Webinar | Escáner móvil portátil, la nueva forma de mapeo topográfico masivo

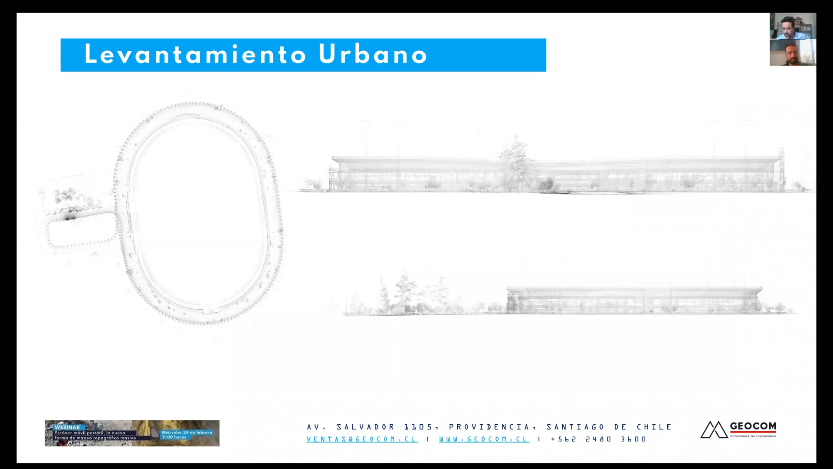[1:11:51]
Acá tenemos los planos y algunos perfiles para algún tipo de presentación como esta. Y lo último, solamente ya como mostrar que también hemos realizado algunos puentes, que esto fue con dron también, algo súper experimental.
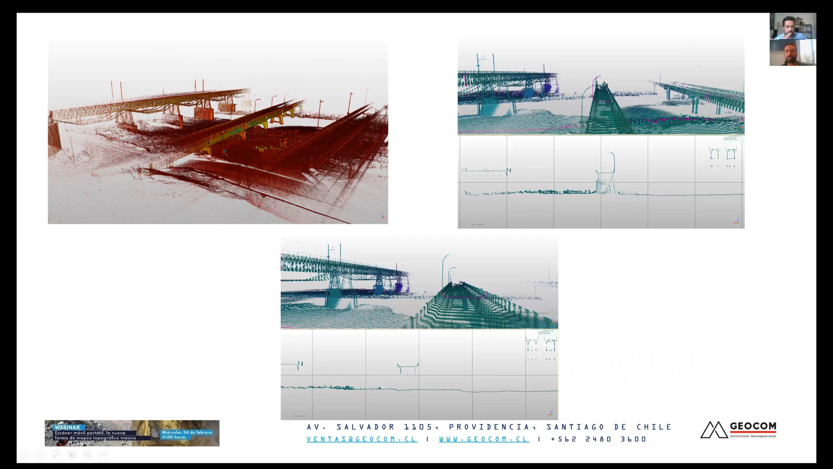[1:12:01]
Y también ver la nube a punto, sacar algunos perfiles y hacer el estudio de estos perfiles rápidamente.